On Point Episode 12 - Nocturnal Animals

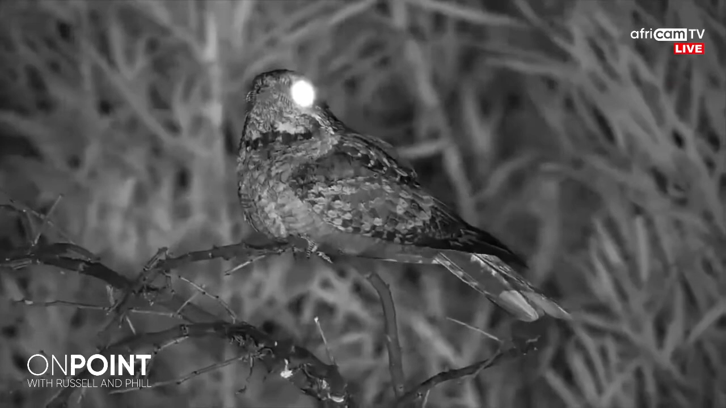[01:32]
And of course, these are animals that are active mostly at night. Now, that's not generally the rule. They can also be active sometimes during the day if required. But they focus most of their energy in being awake and active at night. This little shot here is, of course, a wonderful fiery-necked nightjar. One of our most famous night sounds, the call of the nightjar, quite synonymous with the African bush.
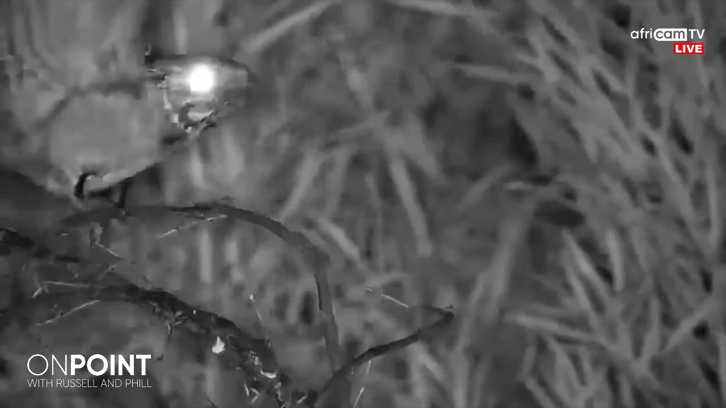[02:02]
And of course, as the name suggests, a bird that is highly adapted for life in the dark. You can see the wonderfully big eyes and the reflection. You can see how much light that eye can actually pick up and, of course, helps to hunt at night. This is an insectivorous bird. They have a very wide gape, short little beak, as you can see, and short little hairs on the side of their mouth.
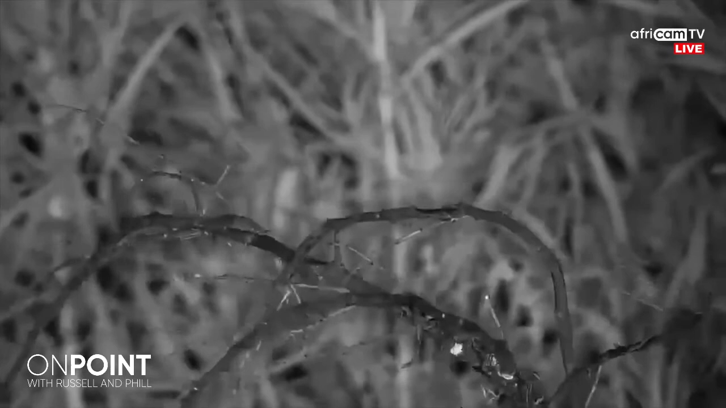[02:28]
They're actually adapted feathers, and they help to basically track those insects into the mouth and catch them on the wing.
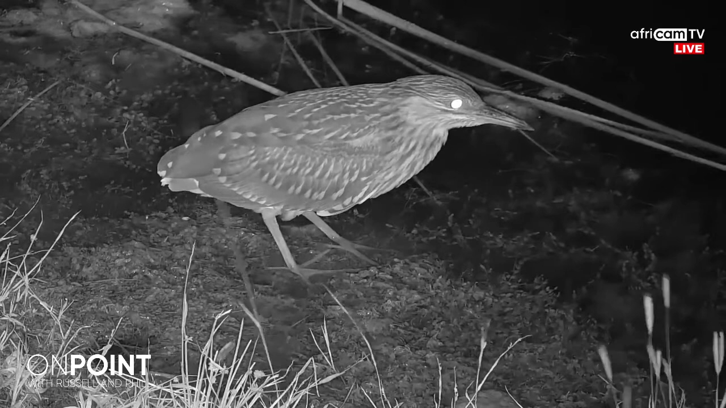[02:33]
So just an incredible adaptation. And all of the species we'll be looking at today are highly adapted for life at night.
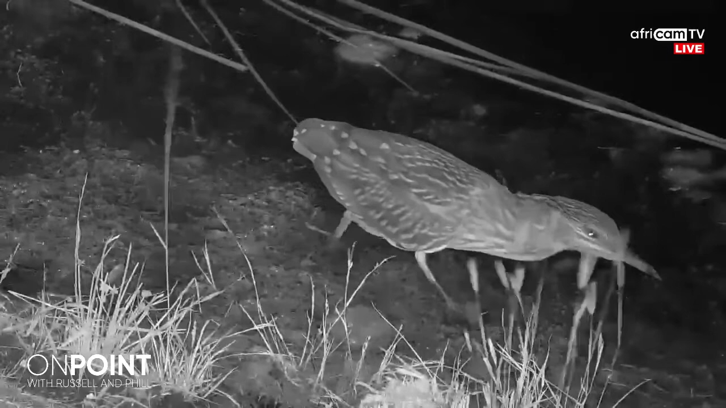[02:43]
Here we have a night heron. This is a juvenile. And yet another species that has taken its opportunity for developing its own niche in the nighttime. It helps to avoid competition during the day with the other diurnal animals. And of course, over time, the almost most common trait that you see with our nocturnal animals is the development of improved eyesight at night.
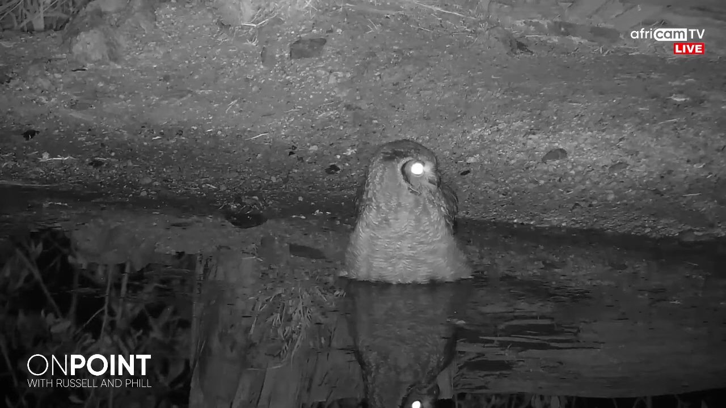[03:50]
giving them that advantage over other species and allowing them to be active at night and actually, in many cases, prey on different species at night. In this little clip, yet another one of Africa's most iconic nocturnal animals, and this is, of course, a spotted eagle owl. Once again, you can see the incredibly big eyes.
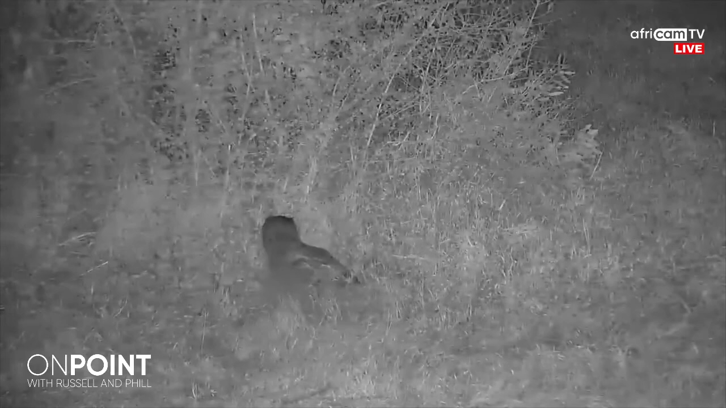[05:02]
And here another one of Africa's most famous owls, and one of the most common we see on the cameras here is, of course, a Varroa's giant eagle owl. And yet again, another big bird of prey that has adapted to life at night. And one of the other adaptations of owls is they actually have small, little, almost rough feathers along the edges of their wings.
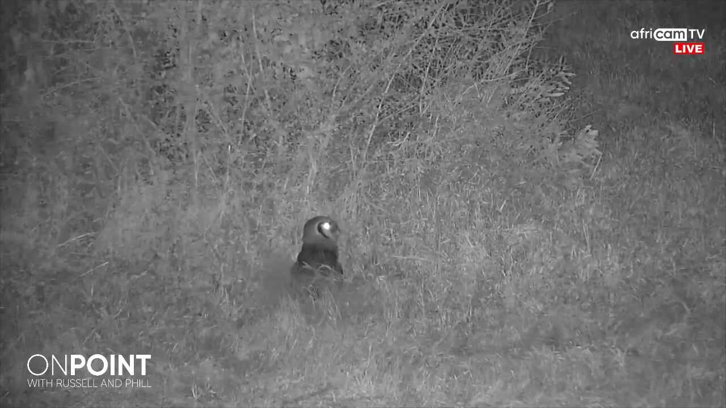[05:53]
a satellite dish picking up sounds from around the face and actually funneling those audio waves into the ear sockets of the owl. So just another adaptation that we've seen in the case of the birds of how they've developed their own little niche at night, as I said, mostly to avoid competition.
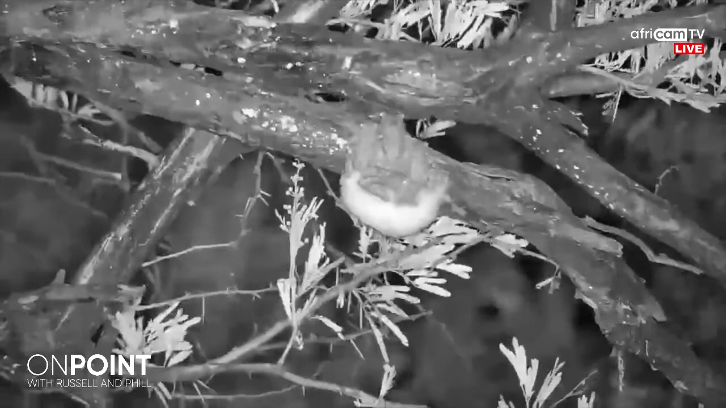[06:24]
Now, another species that we hear a lot at night and don't get to see as much or as often is, of course, the whole group of amphibians. We hear frog calls pretty much throughout the summer. Various species, from guttural toads to painted reed frogs, all the way through to bubbling casinas, and in this case here, of course, the foam nest tree frog or gray tree frog.
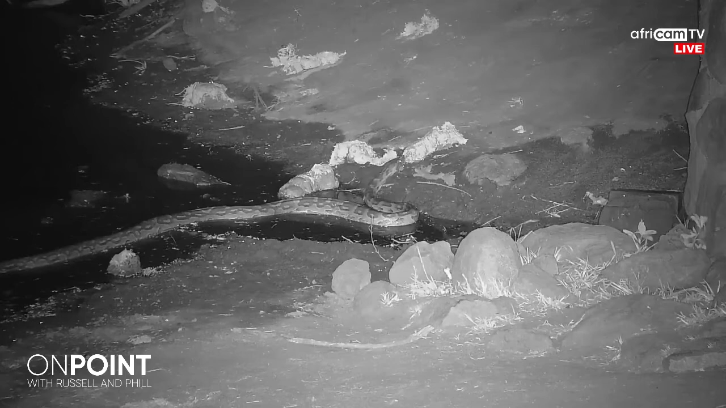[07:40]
So yet another amazing adaptation. This, of course, one of the most famous members of the reptile family, and again, another species that is more active at night. This is, of course, a very impressive African rock python. Once again, these can be active during the day, and it is seen being active in the day,
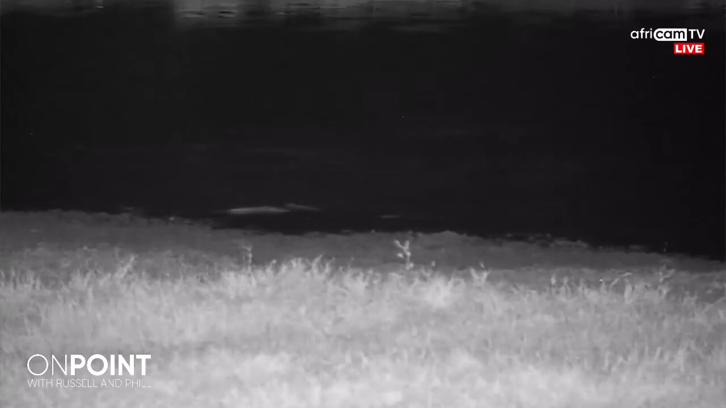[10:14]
So it's interesting that, of course, we've spoken a bit about our prolific predators, and we'll come back to some more of them.
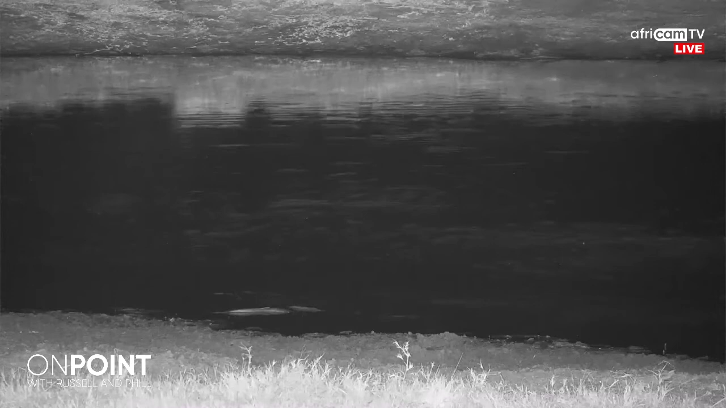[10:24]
But another reason animals are often active at night is, of course, to avoid predation. As I mentioned in the case of python, that can be vulnerable to predation as well. In this case, we have a group of catfish that we sometimes see on some of the cameras, especially as we get into the drier months in winter. We'll see these waterholes start getting lower and lower, and the catfish will generally stay in the deepest parts of the water at that time, trying to avoid detection.
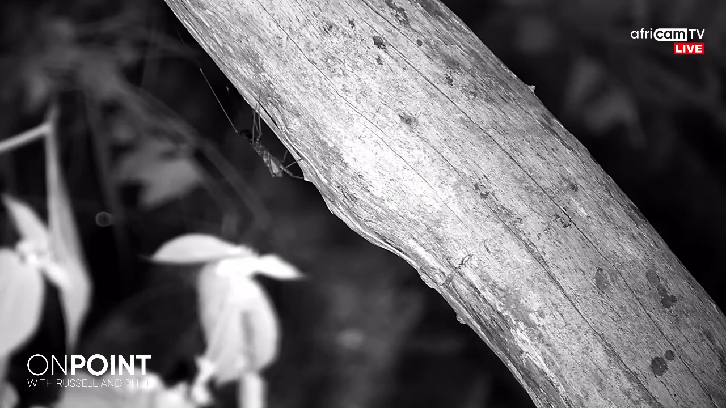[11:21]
More often overlooked nocturnal species, and probably, not probably, by far the most dominant, is of course the invertebrates. Now, the majority of invertebrate species tend to be more active at night, but certainly our arachnids are the most enticing to people. This one is not actually an arachnid, often mistaken for one, known as a whip scorpion.
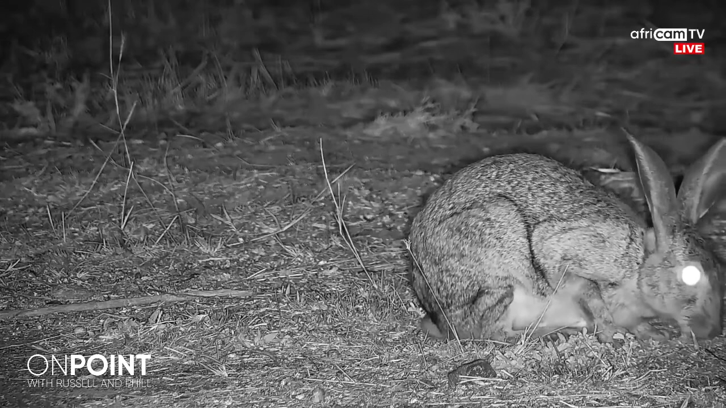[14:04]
One that is not so feared is, of course, the scrub hare. And by far the most common animals we see on the cameras at night tend to be the small mammals. This, of course, scrub hares are active almost solely at night. They'll spend the majority of the day hiding out, once again to avoid predators.
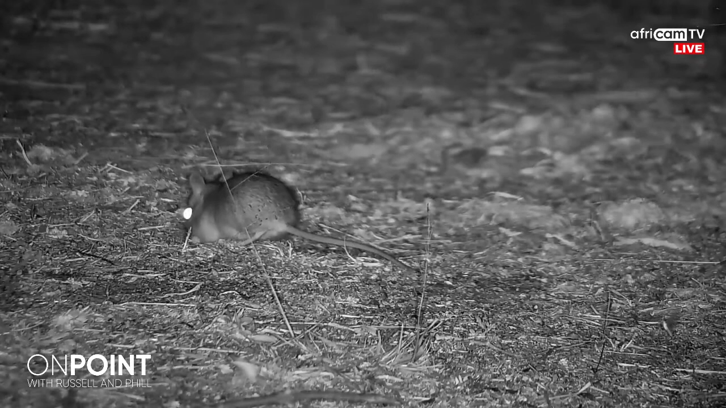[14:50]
But in this particular case, the most obvious adaptation is those huge ears developed for listening out for any possible predators that might be around. In this case, this little field mouse, another one that has actually got pretty good size ears in relative to its body, even though not quite as big as the scrub ear. Once again, these little fellas can only be active at night to avoid predation.
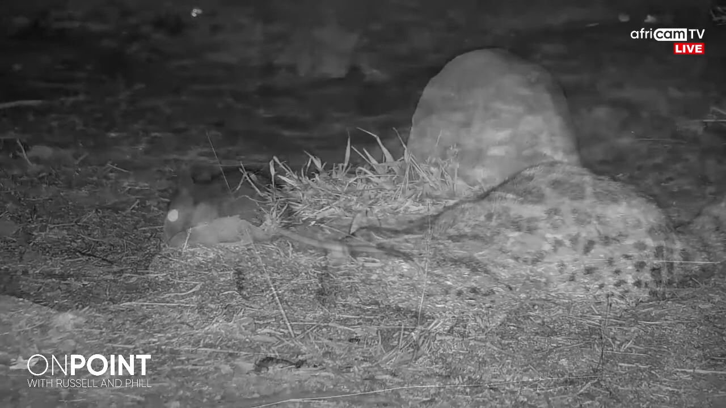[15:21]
The things that people often forget is that the heat of the African bush is very difficult to manage for smaller animals.
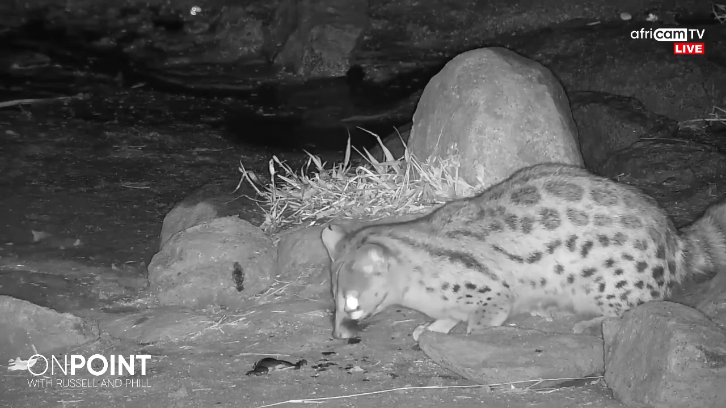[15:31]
Here, another one of the common visitors to our cameras, a large spotted genet. And this one thinking twice about eating the remains of what is a small platana frog. You just watch as he decides, no, I'm too hungry to leave this behind. So again, a species that is adapted for life in the nighttime.
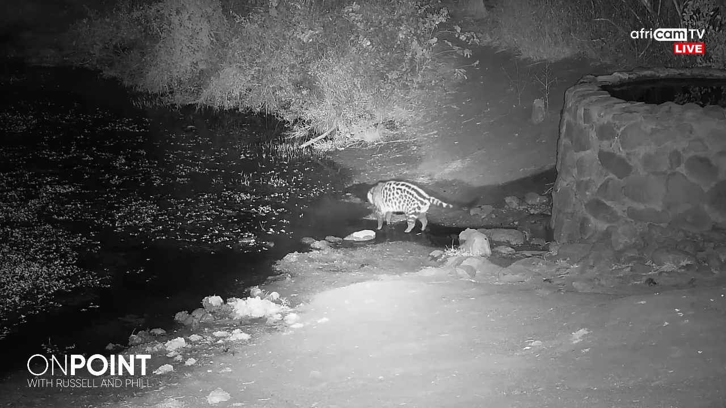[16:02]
Smaller bodies can't handle and actually can't get rid of heat as quick as bigger bodied animals.